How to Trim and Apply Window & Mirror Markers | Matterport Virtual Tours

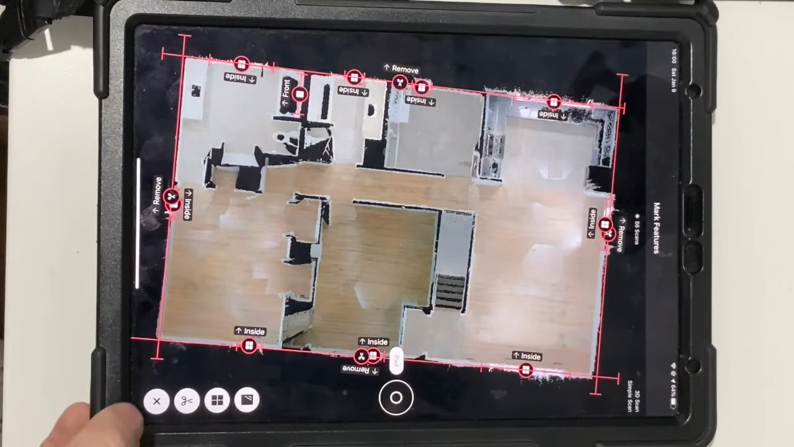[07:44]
such but taking the you know two three four minutes at the end to remove all the extras makes your tour look amazing and when you're done you click the x you're good to go now
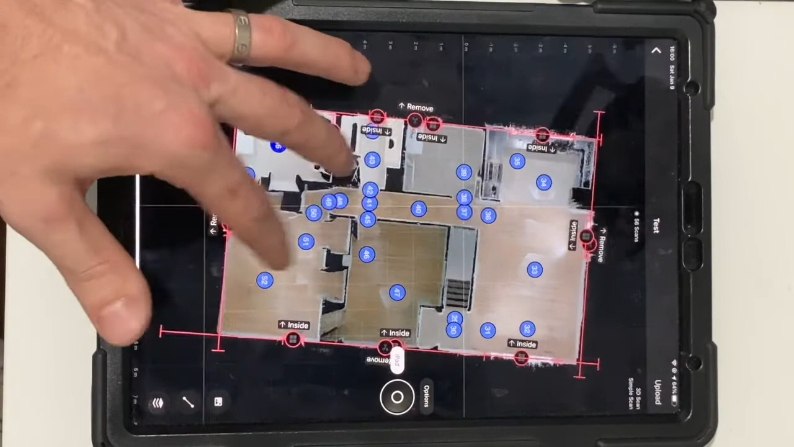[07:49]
that is the main floor of my house you know the ones with the kitchen all that let's go ahead and move down to the basement level again i'm looking for the windows here's a
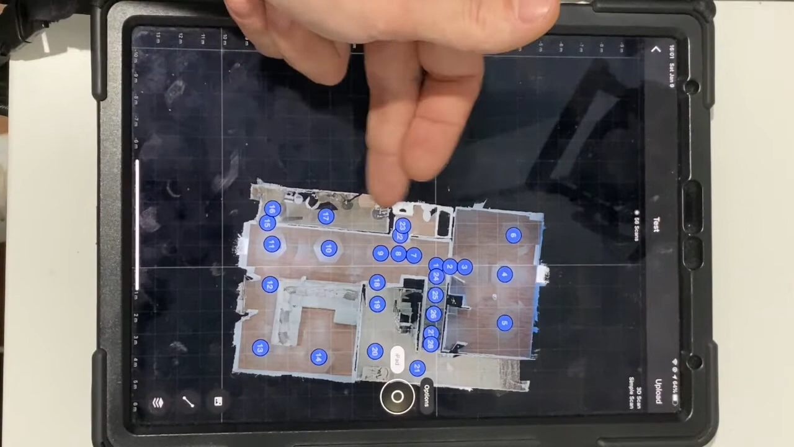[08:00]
bathroom obviously a mirror there's a mirror at the bottom of the steps if you remember mirror here boom put it right over here remember facing out
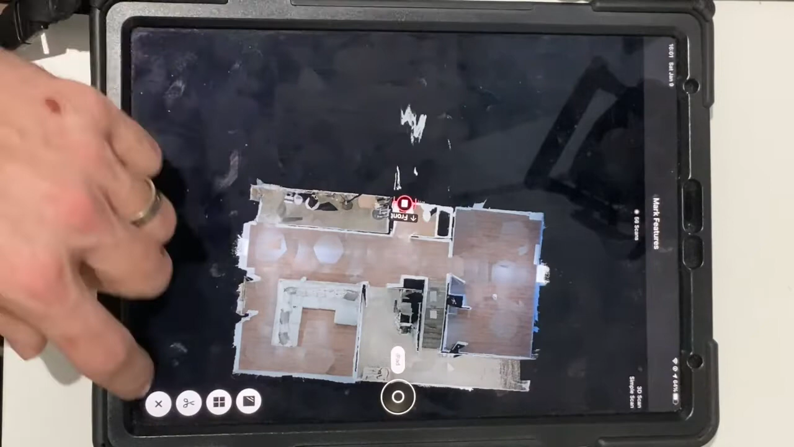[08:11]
do my little scissor and do you see how i always put it outside of it and i switch the label that's because it's easy just kind of move it
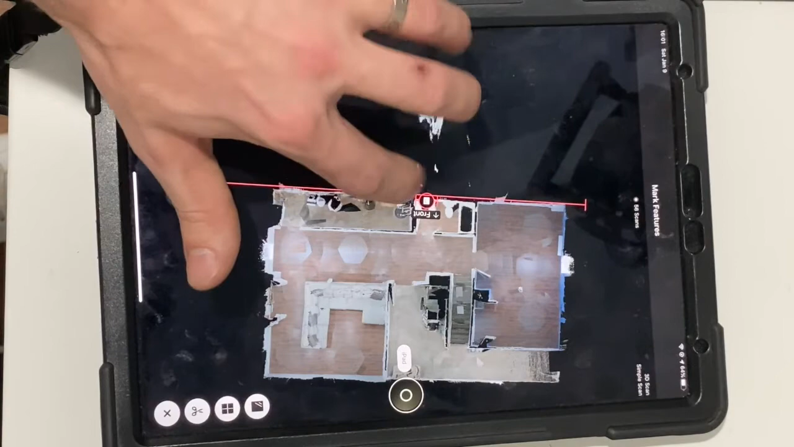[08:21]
like that and adjusts as needed down here you may find an easier way i'd love to hear about it but that's just my way here's a window in front of my desk don't
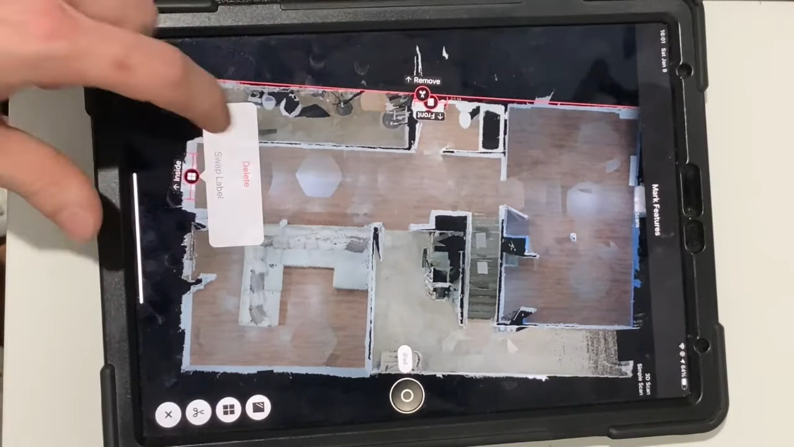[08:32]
be alarmed that this view looks a little bit different um than the example just how it is but it's exactly the same
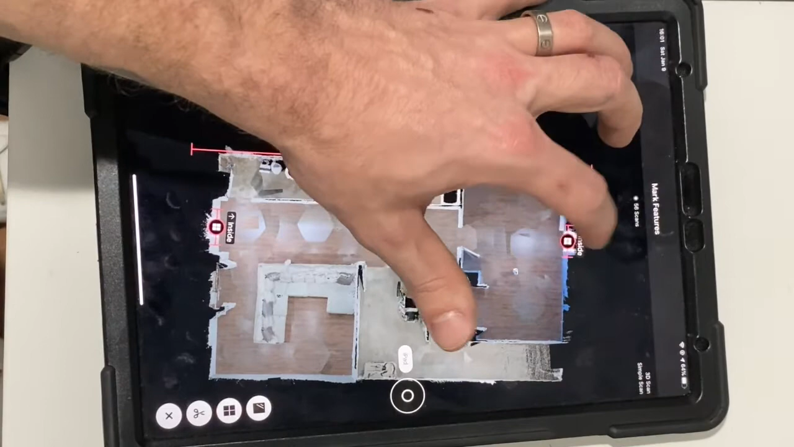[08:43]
swap that label is there any windows on that side let me think nope that's the storage that's the living room all right whoops press too many buttons all right now
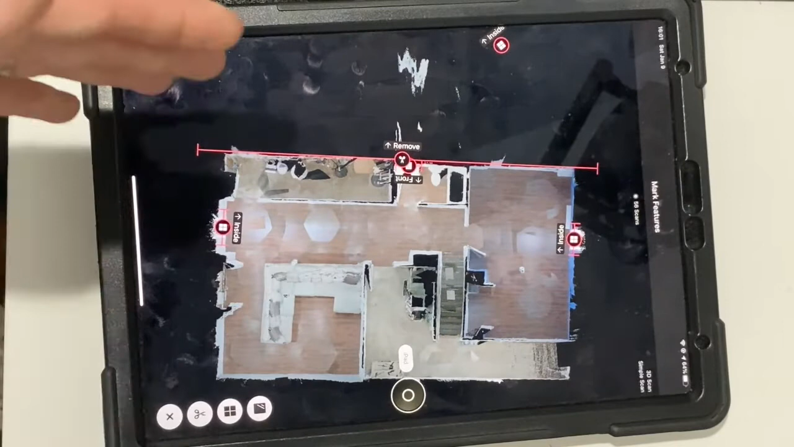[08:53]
we put our window window mirror there's a window in the bathroom however i don't see a lot of it so i'm not going to you know mark it because i already have the mirror marking there
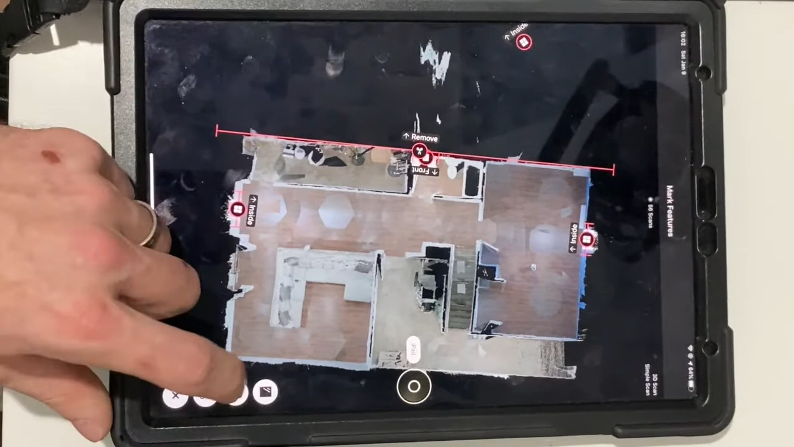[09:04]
click my scissors now we're going to be doing a little bit more trimmy trimmy here swap
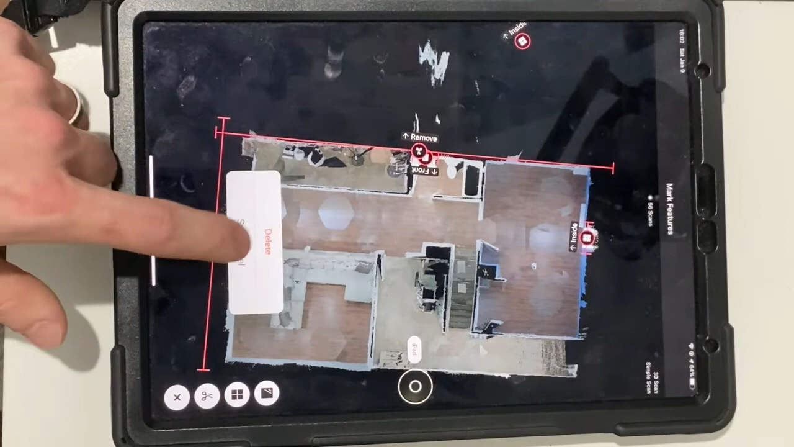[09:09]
label of course move that little guy up right there make sure it's not my window cool all right this part right here is obviously from that mirror but i know
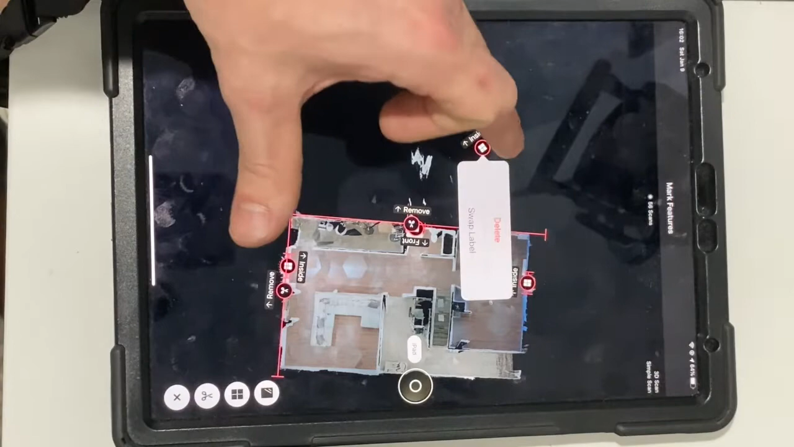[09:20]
you guys already guessed that um as we talked about the mirror it thinks it's you know that the the the lasers look at that and just kind of continue going on forever
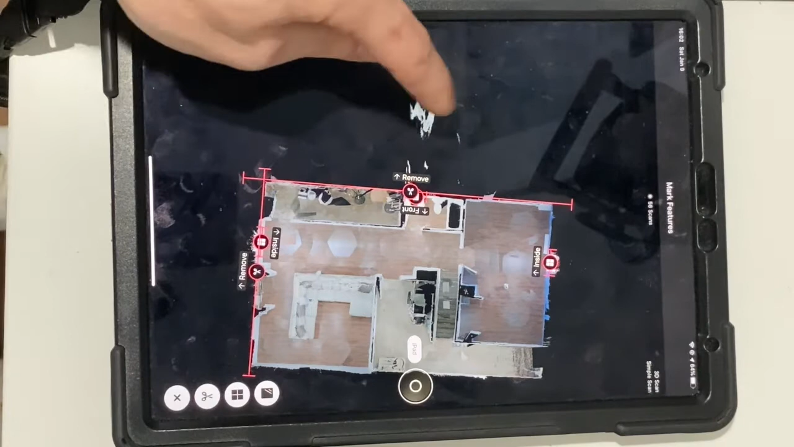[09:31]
with all this stuff and if you do not remove it and the final version i will show you it will be there and it just you know it catches your eye because it you know it's not supposed to be there i suppose all right make sure that's removed that way do do do